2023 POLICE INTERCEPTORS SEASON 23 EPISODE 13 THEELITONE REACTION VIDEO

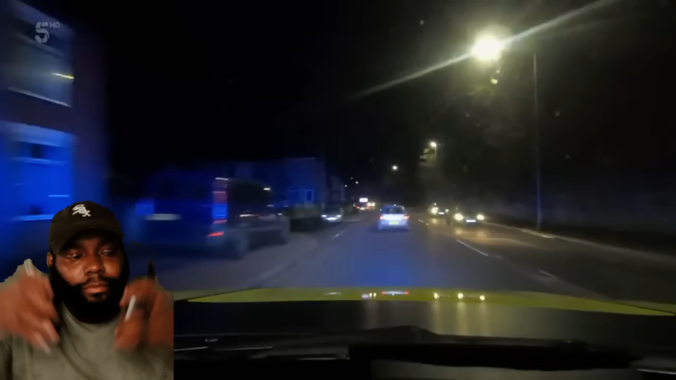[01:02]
And it's got a vehicle failing to stop. High-speed pursuits are a risky business. 5-3, we are pursuit. Vehicle is lights off, swerving across all lanes, lane 2.